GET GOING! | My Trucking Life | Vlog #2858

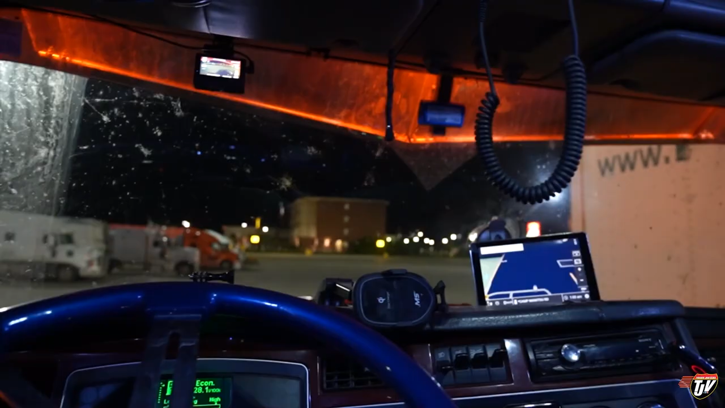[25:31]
Alright, we got our rental. And we're at Flying J in Headingway. It's late. Late, late.